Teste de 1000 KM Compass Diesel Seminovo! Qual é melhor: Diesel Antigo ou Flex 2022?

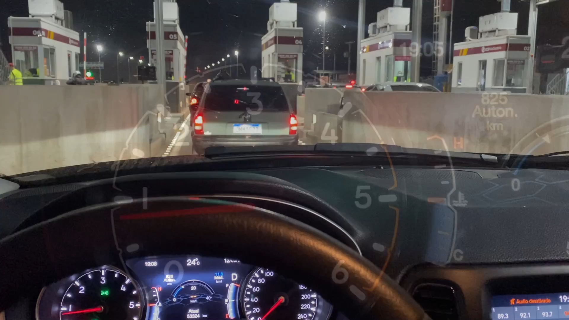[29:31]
Galera, aproveitando aqui que paramos do pedágio, já que essa estrada aqui é entupida de pedágio, e é um absurdo eles não aceitarem cartão ainda, né? Tem que ficar no dinheirinho.